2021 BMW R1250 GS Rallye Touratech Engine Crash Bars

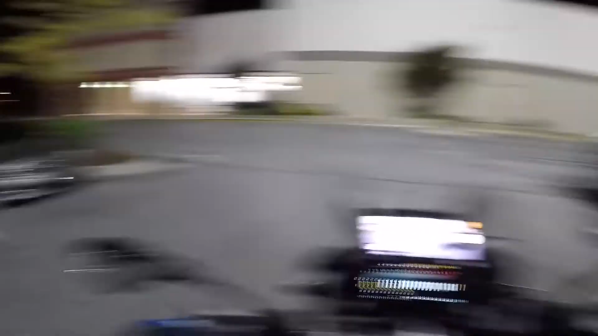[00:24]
I went back to the Arai helmet
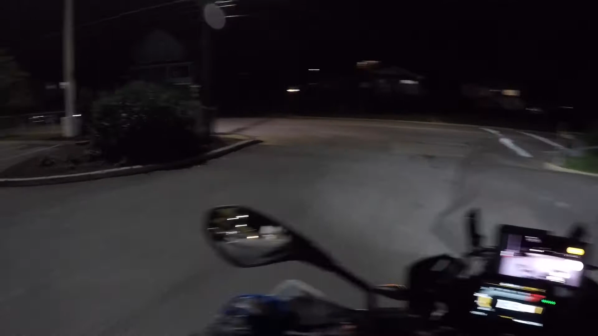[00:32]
because the mount on that Arai helmet is actually on the chin. It's a chin mount with a GoPro. What that means is everything is centered. I don't have to worry about the video coming out slanted, even though the GoPro should correct it. However, when I'm looking at it on the screen, or actually on my phone,
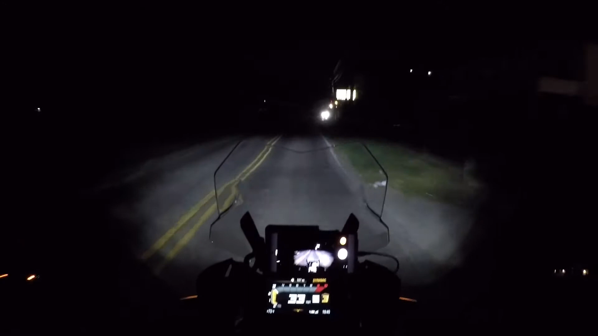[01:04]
because I have the Quick Pro app there, it looks like it's slanted to me. So we're gonna test this night ride to see how it looks, see how the audio picks up.
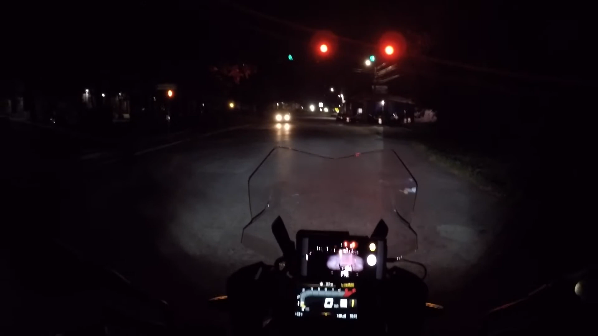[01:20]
You know, it's kind of dark right here. I'm gonna try to head for areas that are well lit, so that the experience will be a little bit better.
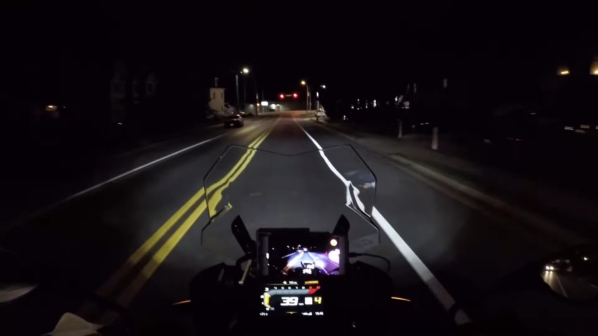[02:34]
as opposed to just using the GoPro camera. The GoPro mic, that is, because as you know,
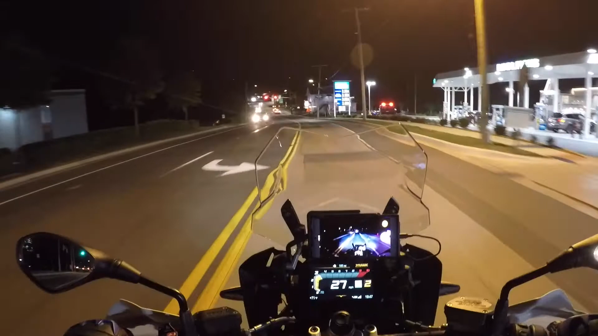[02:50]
the GoPro itself is sitting on the outside of the helmet, and it will absolutely pick up a lot of wind noise.
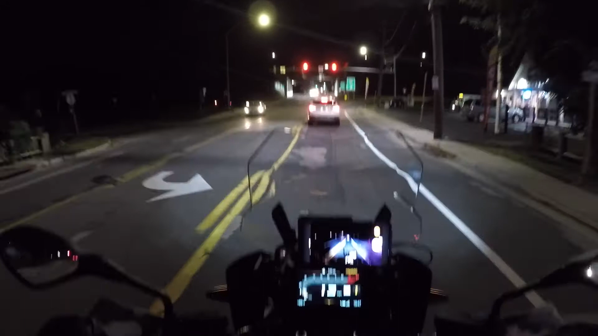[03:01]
So I wanted to avoid that by actually connecting an external mic to cut down on the wind noise. And of course, I'm going to catch all red lights.
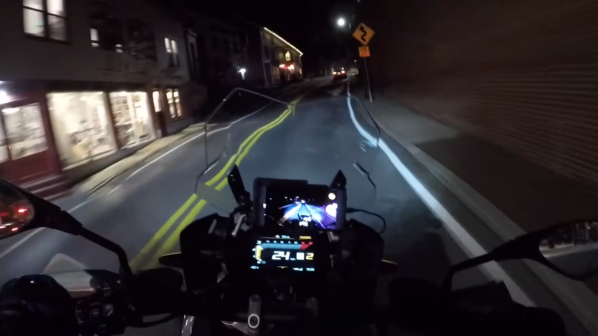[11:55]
audio squared away. I'm trying to stick around and use this Hero 5 Black as long as I can. I just ordered two new batteries for it. One of the batteries is bad, so I'm functioning with one battery now, so I can't swap out.